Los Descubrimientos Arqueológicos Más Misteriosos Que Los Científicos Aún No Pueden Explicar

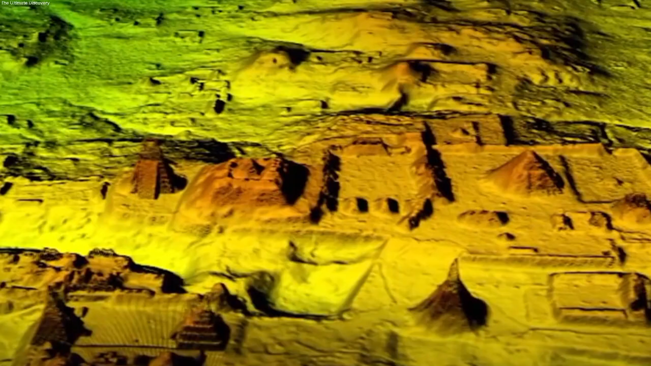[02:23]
tallas difíciles y pirámides imponentes que cuentan la historia de una sociedad que alguna vez fue próspera con tantas pirámides,
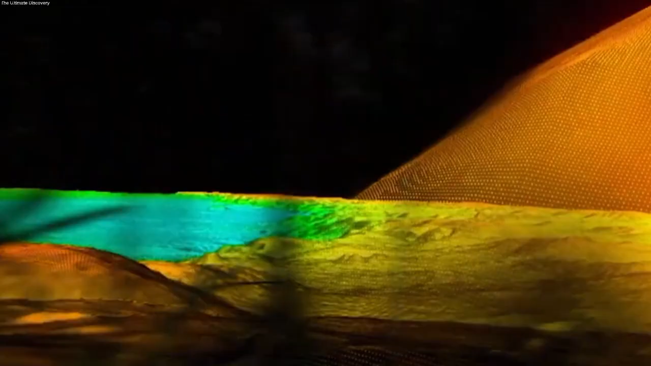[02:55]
El monumento tiene una impresionante altura de 50 pies y se extiende casi 5,000 pies de largo,
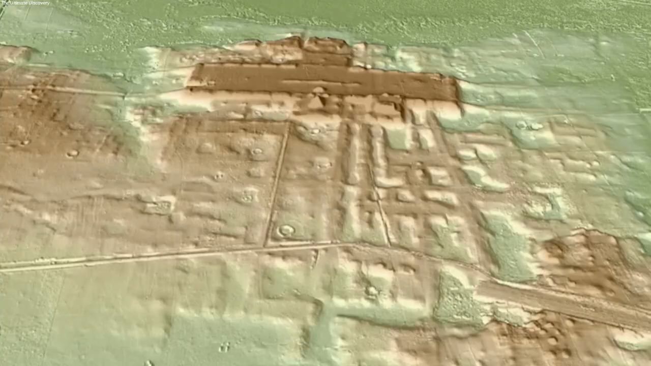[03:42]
enviando pulsos láser desde aviones para crear mapas detallados en tres dimensiones del terreno debajo,